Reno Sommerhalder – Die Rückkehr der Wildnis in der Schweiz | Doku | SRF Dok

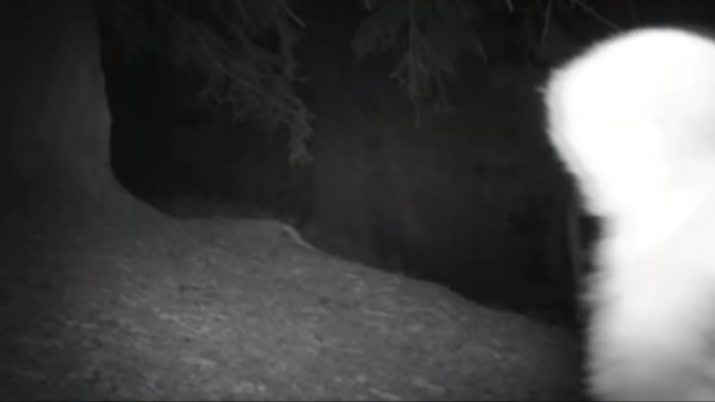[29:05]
Es war vermutlich dieser Bär, der zuvor im Bündnerland in eine Fotofalle geraten war.
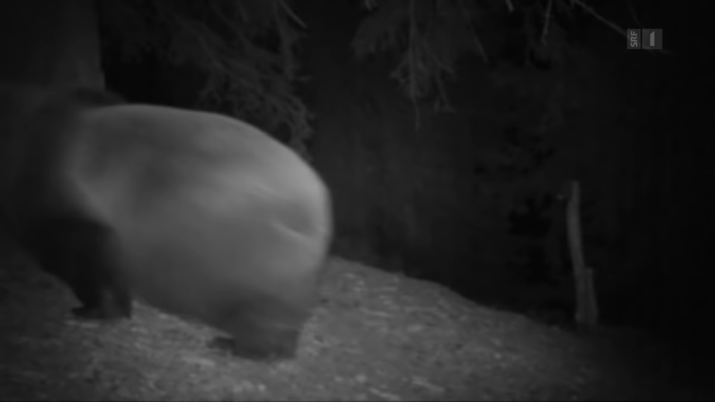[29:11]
Am Anfang war sicher ein grosses Kriptis, das ist schon klar.